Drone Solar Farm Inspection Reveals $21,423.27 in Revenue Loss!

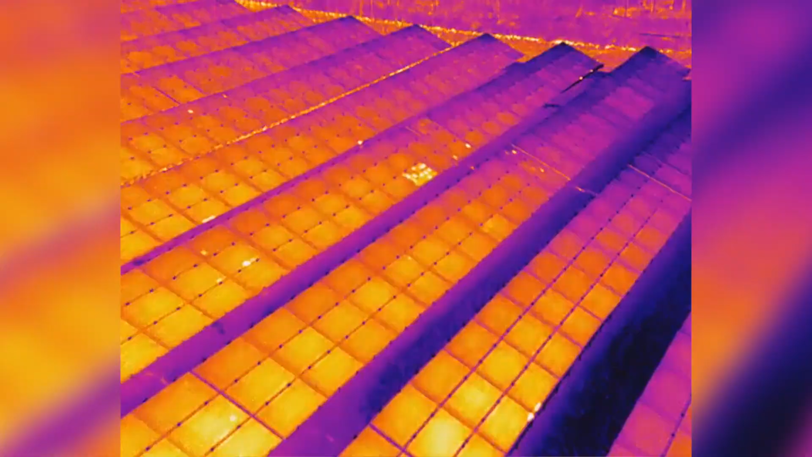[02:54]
And so what this does when the drone actually flies over these panels it can see differences in temperature of a panel that's you know not operating correctly or has some defects in it to one that's actually producing efficiently.
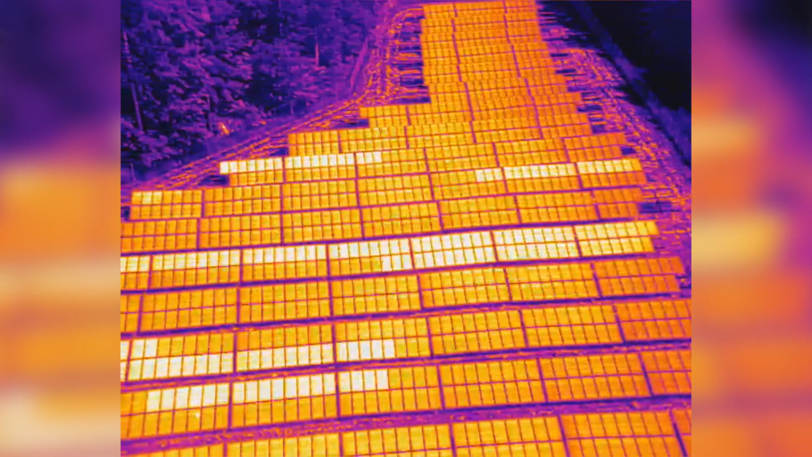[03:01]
So you can actually see these differences within the entire farm and
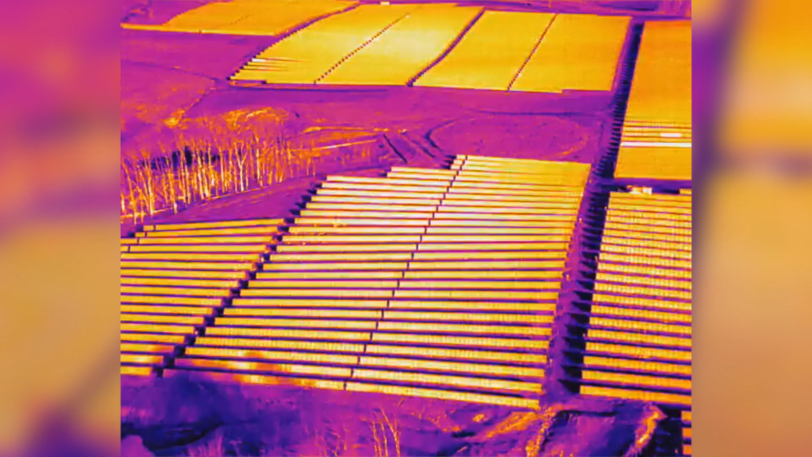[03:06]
actually be able to pinpoint the areas that are having these issues.
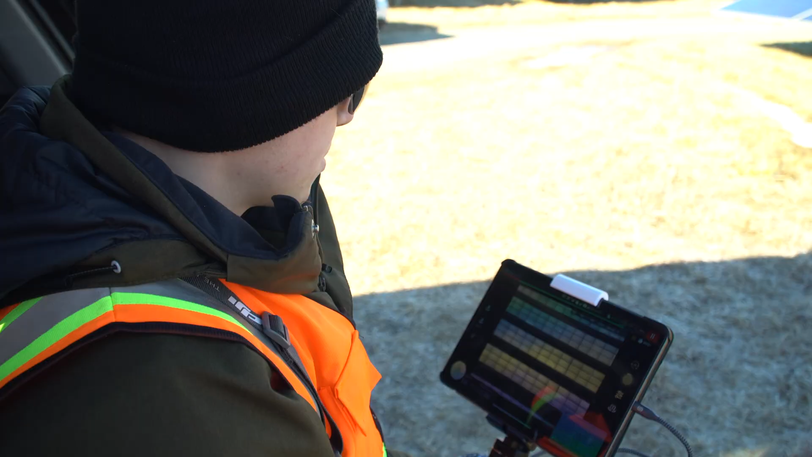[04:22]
So like I was saying before the entire flight is actually autonomous so you can see all the rows
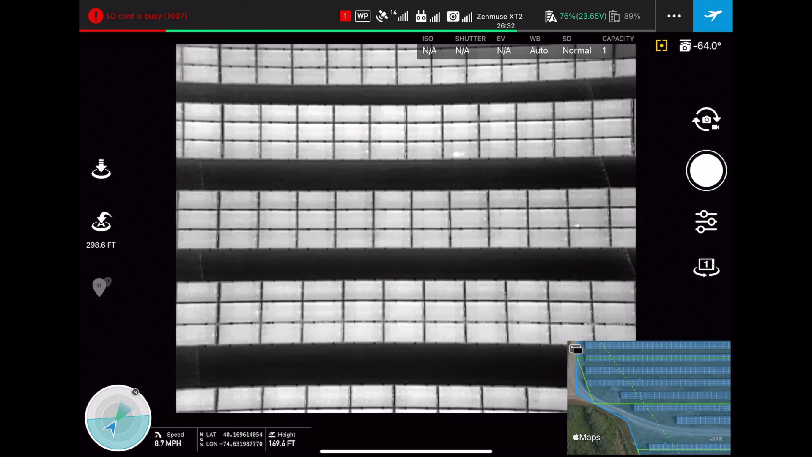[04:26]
of panels the drone is actually flying by right now and so you can see over here the shutter every
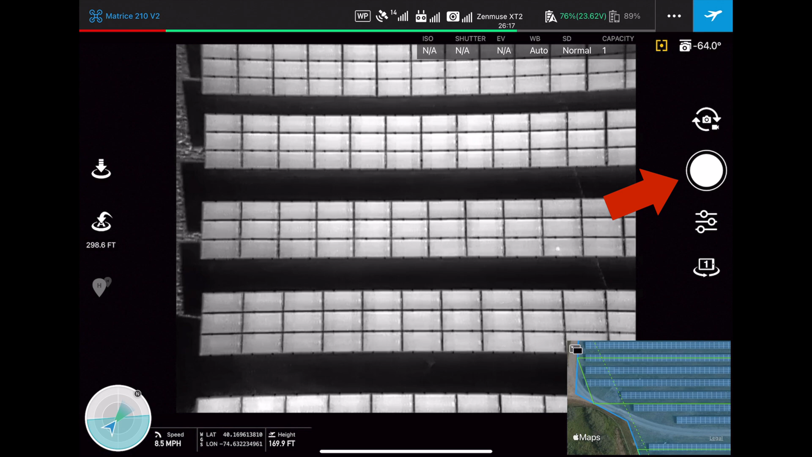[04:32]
1.5 seconds it's gonna take a photo and it actually just finished one of its rows passes.
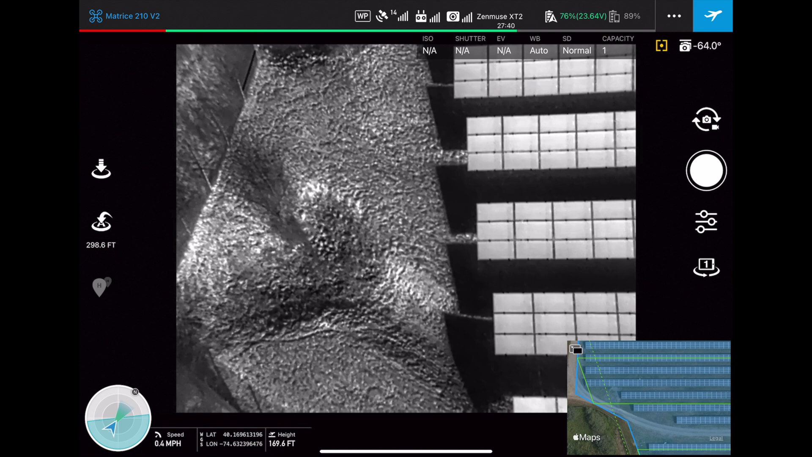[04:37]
We call these the green lines or passes. So now it's gonna transition down
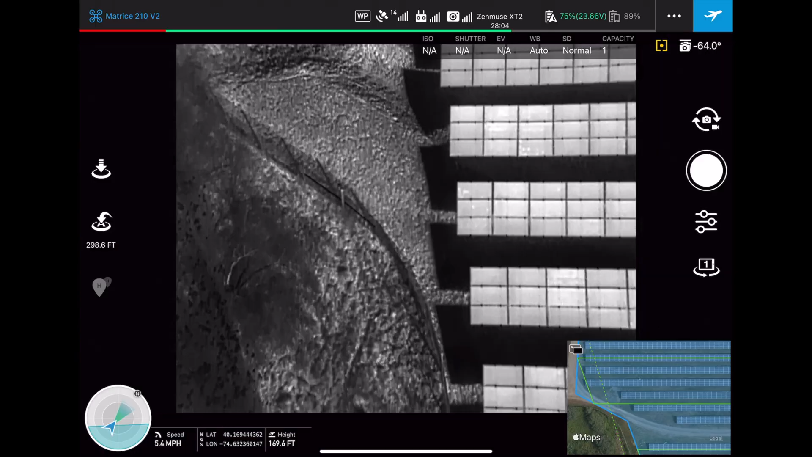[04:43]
and now it's gonna go to the right and start taking photos of the next rows.
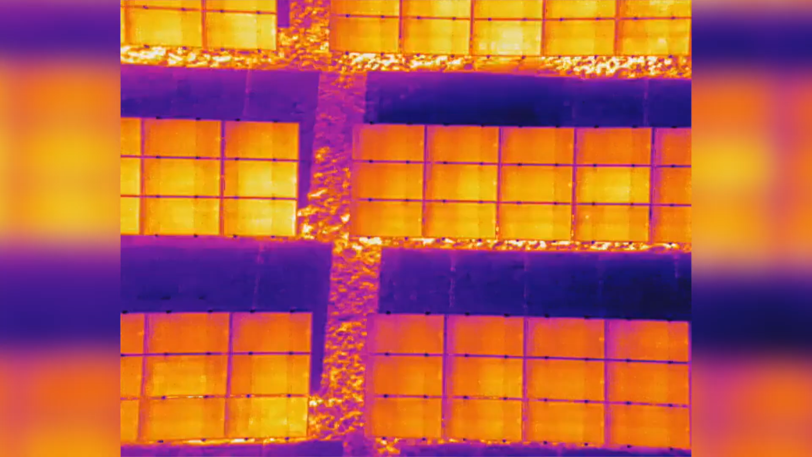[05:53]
So you know unlike the drone which can you know see all these panels at one time with the thermal camera
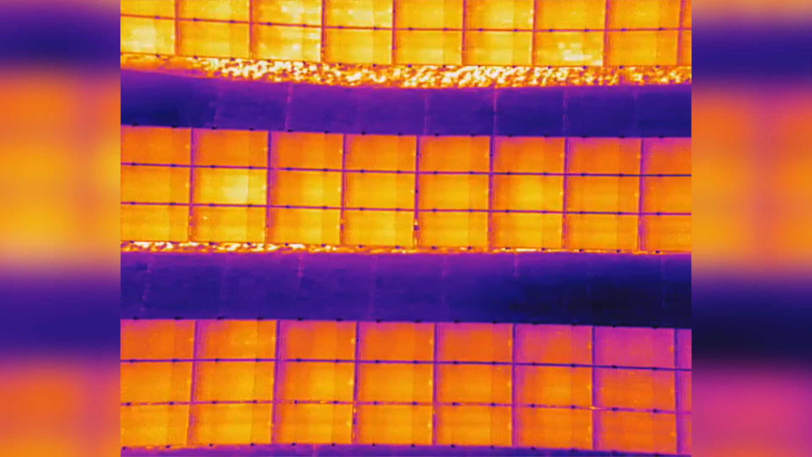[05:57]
they would be out there just one at a time and going through every single panel.
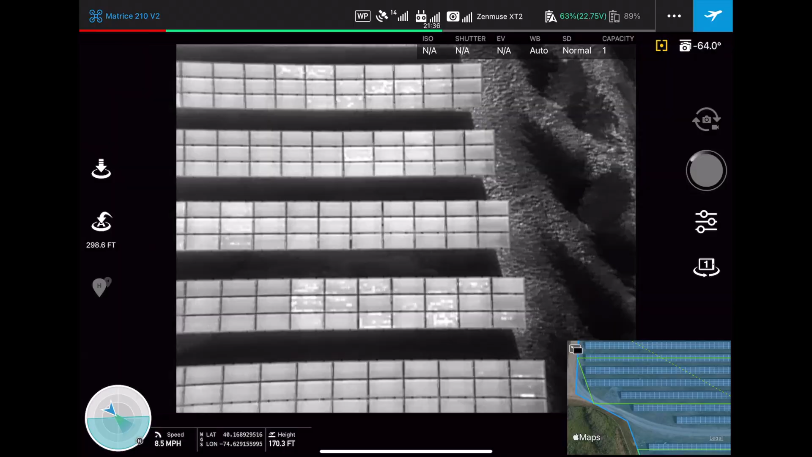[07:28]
So we're really seeing again like just a ton of different cell defects some shading and some string outages on this side of the farm.
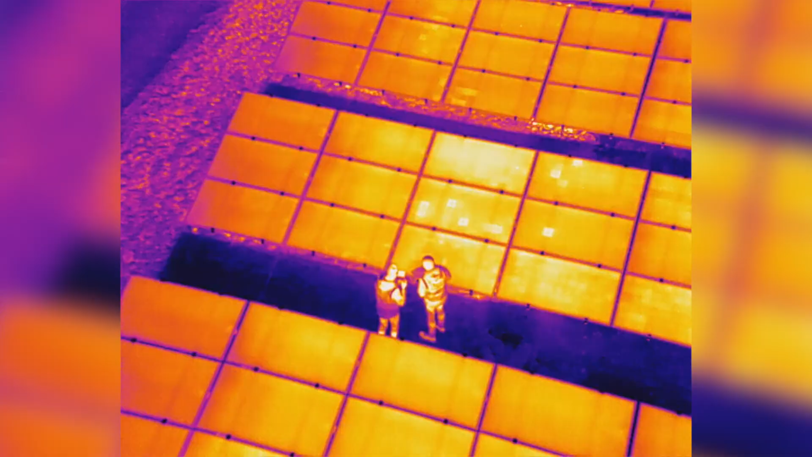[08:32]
So we can actually see some of these this panel right in front of us up here has a
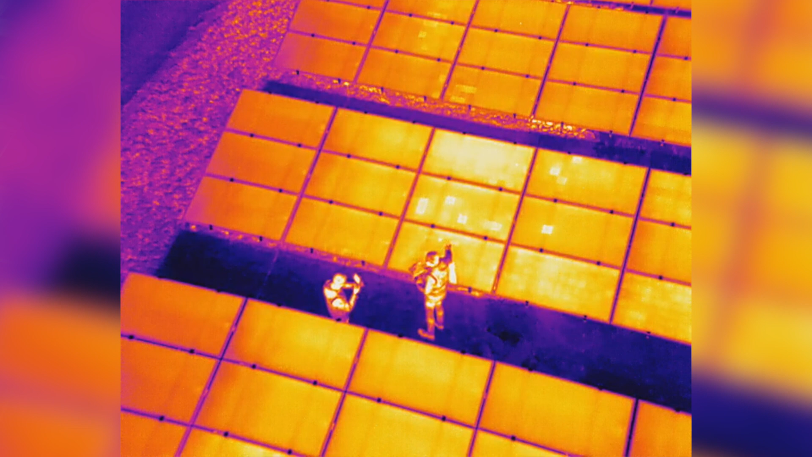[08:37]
multitude of different cell hot spots but you wouldn't really even be able to know this just by looking at the panel by itself.
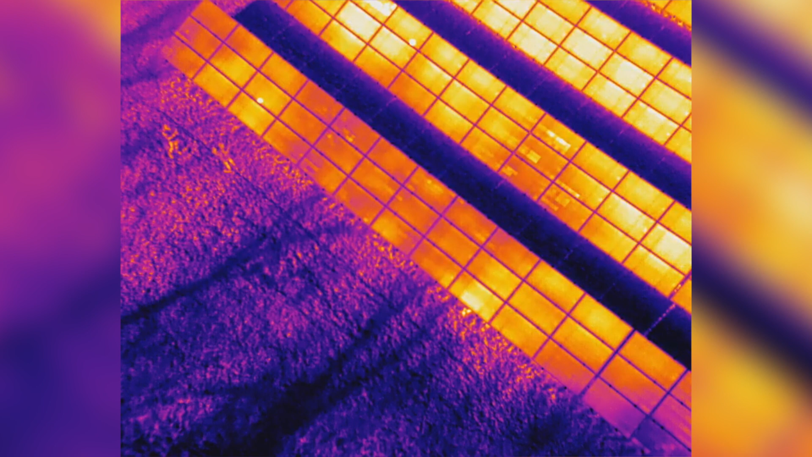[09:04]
the darker spots which is cooler temperatures
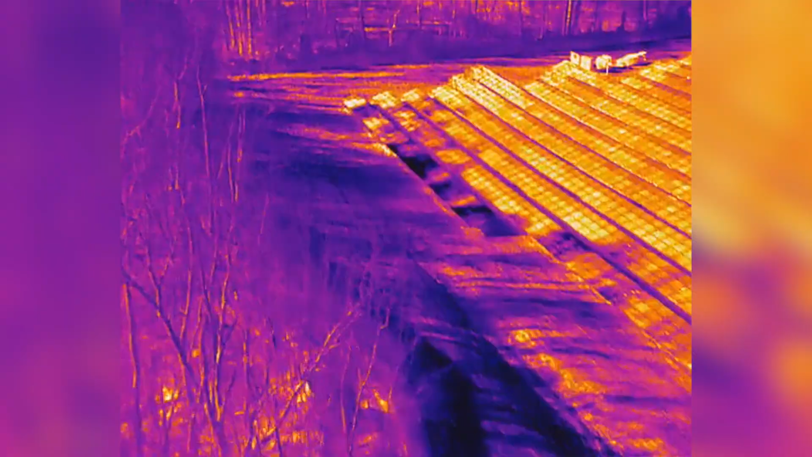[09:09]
and then how it's actually also casting onto the panels throughout this entire area.
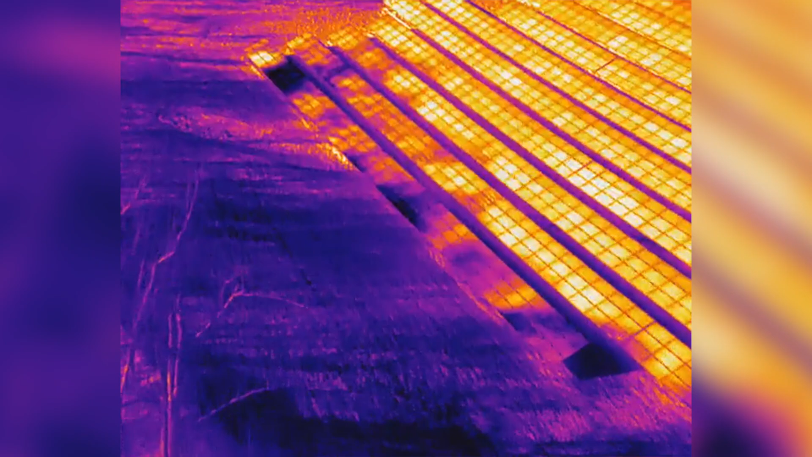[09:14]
Not only do these issues actually cause you know production loss but we can see at some of these modules right here
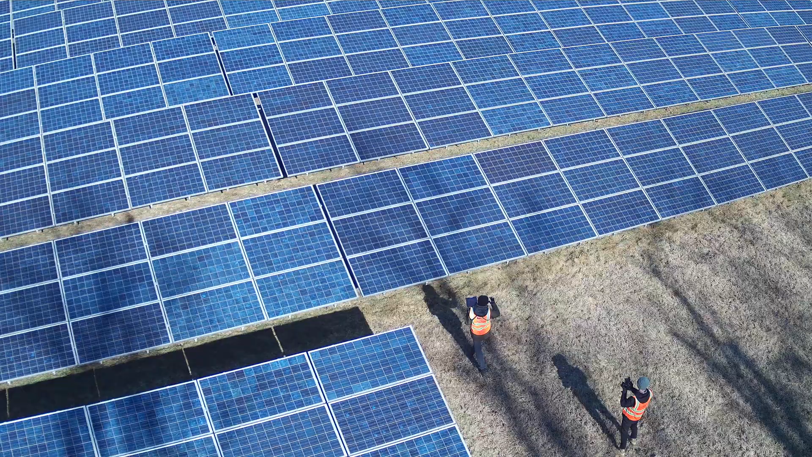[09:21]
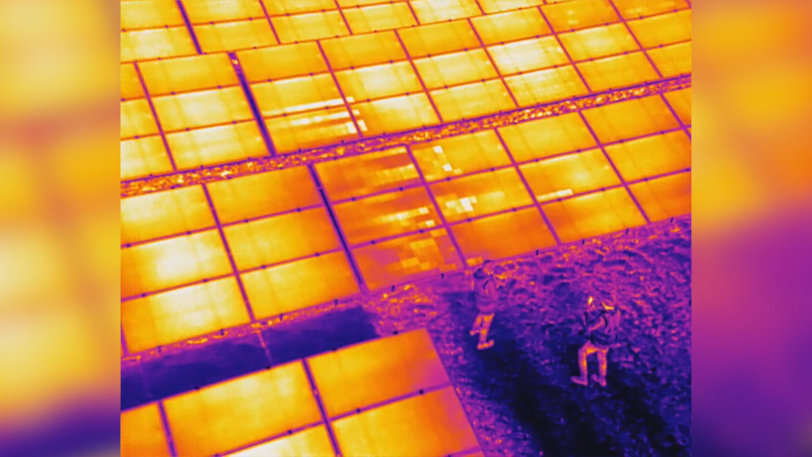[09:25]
on the thermal camera view that there's actually some cell hot spots occurring on here because of the shade.
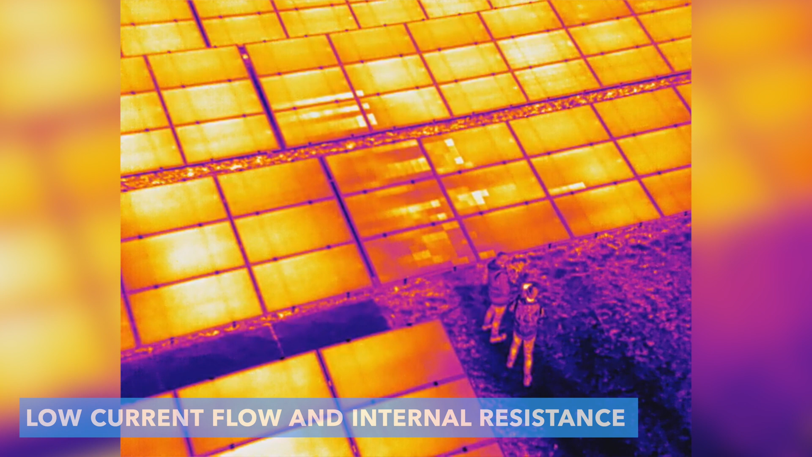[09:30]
So this can really happen I'm getting some more internal resistance and